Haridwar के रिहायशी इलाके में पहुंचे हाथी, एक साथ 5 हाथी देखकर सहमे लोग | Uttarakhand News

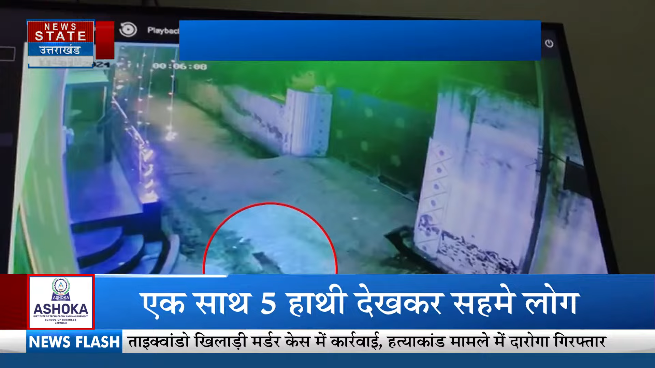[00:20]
अरद्वार में शेहर के आबादी शेतर में हाथियों के आने का सिलसला लगतार चारी है हाथियों का एक जुन